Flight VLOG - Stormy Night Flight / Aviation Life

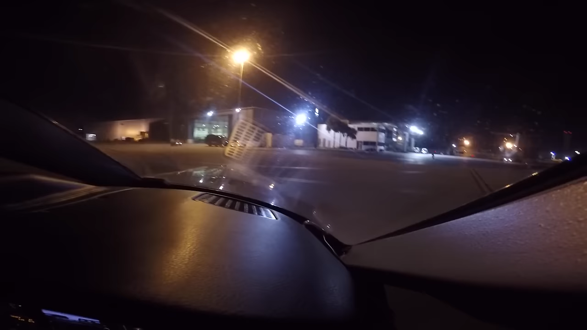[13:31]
And we'll turn off the taxi lights so we don't blind him. Looks like one of his little batons is out of juice.